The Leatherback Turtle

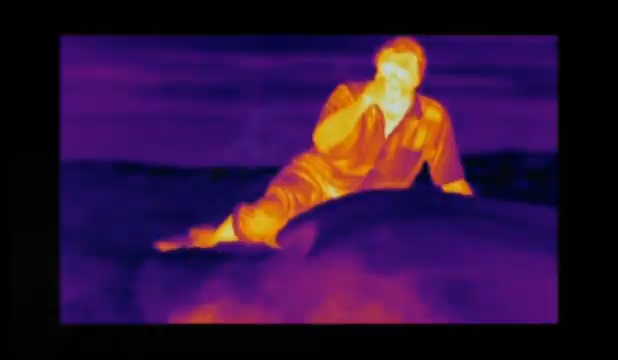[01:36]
They are emerging from her body,
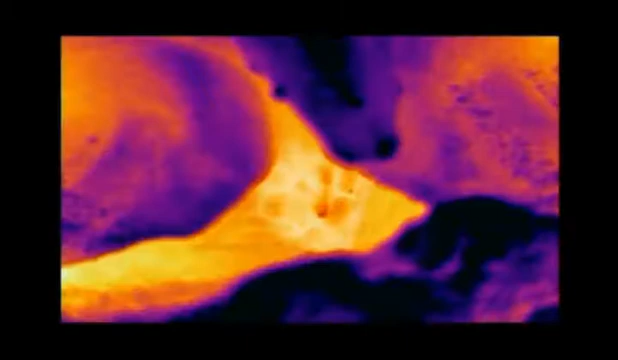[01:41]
and lo and behold, they are bright yellow, verging on white, proving that they are warmer than their surroundings.
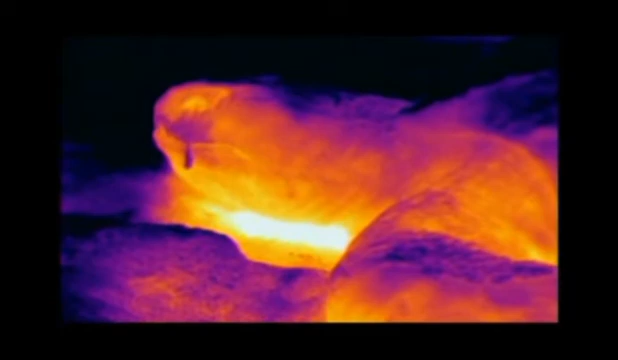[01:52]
And she generates that heat within her body from special deposits of fat so that she can maintain her internal body temperature up to eight degrees centigrade above that of the water through which she swells. As she sweeps away the surface sand, you can see that the sand too is yellower, warmer, than the outside of her shell, for it still retains the heat it acquired during the day.
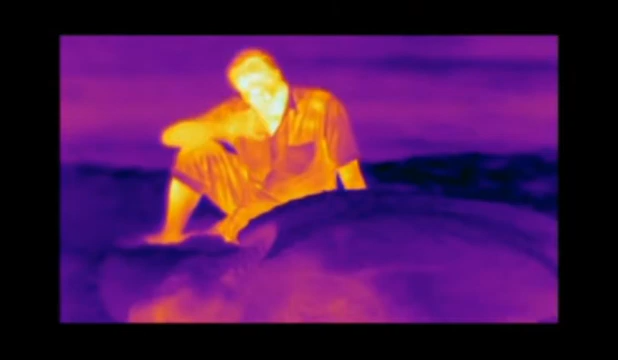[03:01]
going into white, which shows that I'm losing a great deal of my heat.
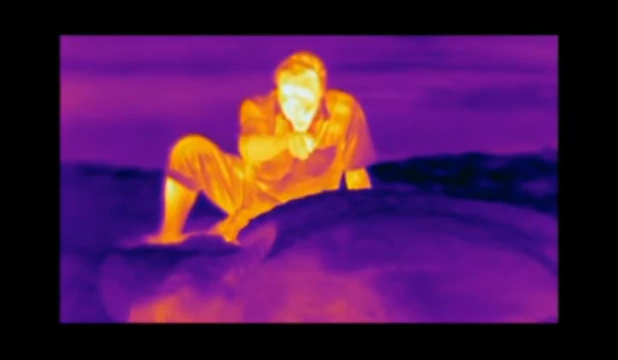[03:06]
But she, on the other hand, is very much darker. And that is because she has an internal layer of fat,
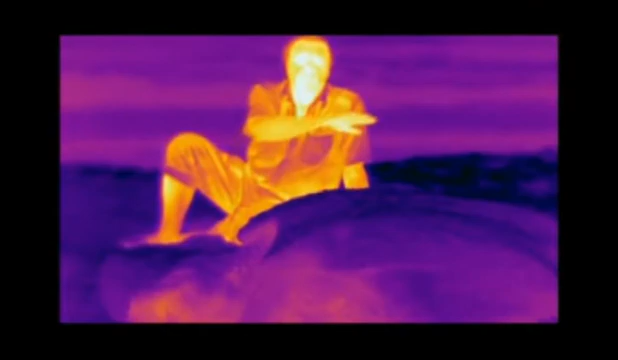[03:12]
an insulating layer, just beneath the shell, which wraps around her body.